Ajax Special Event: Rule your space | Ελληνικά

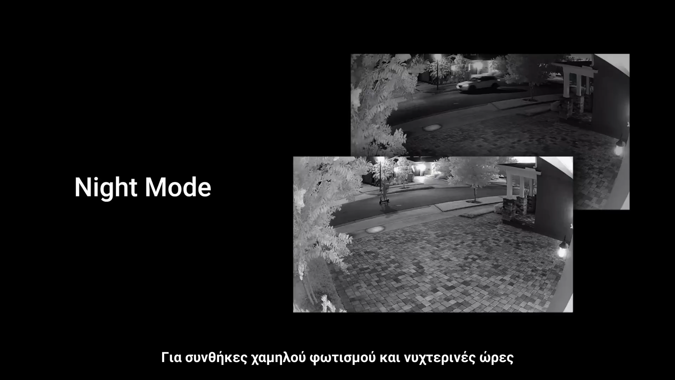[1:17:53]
For low light conditions and nighttime, cameras have infrared backlight.